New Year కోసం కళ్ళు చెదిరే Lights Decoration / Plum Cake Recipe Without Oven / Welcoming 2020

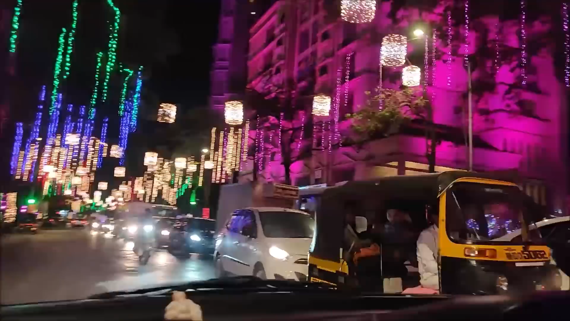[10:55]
ఎవ్రీ బిల్డింగ్ కి ఇలా కలర్ఫుల్ గా లైట్స్ వేస్తారు, అంటే లైటింగ్ లాగా పడేలాగా.